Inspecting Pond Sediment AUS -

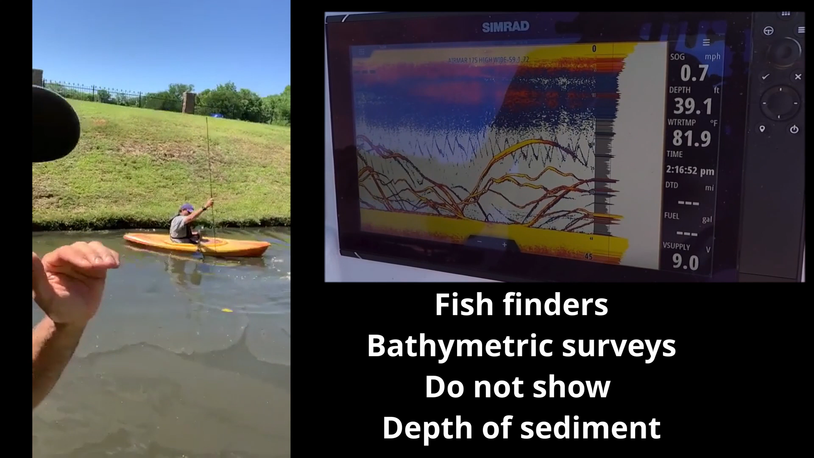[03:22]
On screen: depth 39.1 ft, water 81.9°F, speed 0.7 mph
They're basically like fish finders. They do a bathymetric survey of the bottom, but they're supposed to do, they're supposed to also penetrate through the sediment layers as well. What we have found is those types of systems, where they do have their place somewhere, but they do not work very well with these shallow ponds at homeowners associations and golf courses. And those types of systems are very expensive, and they just don't give you data. The only thing that I've seen, we've been doing this stuff for over 20 years,
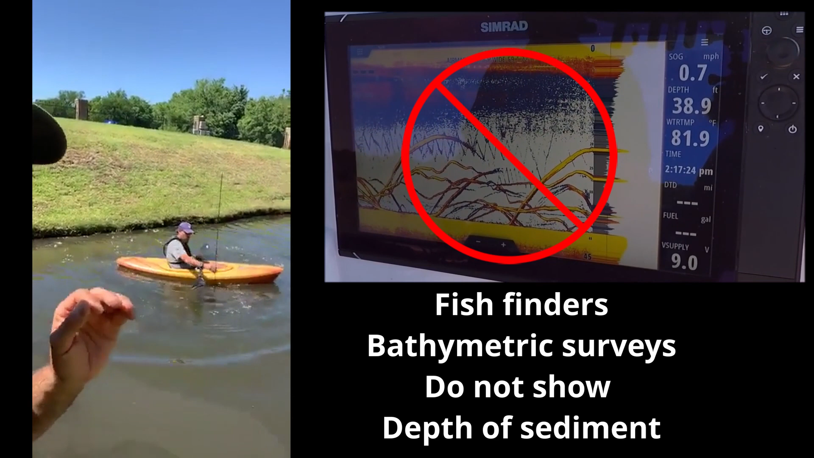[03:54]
On screen: depth 38.9 ft, water 81.9°F
the only thing that I've seen that those types of systems do is get at the very end of the project, where you have some kind of negotiating stuff going on with the customer or the client.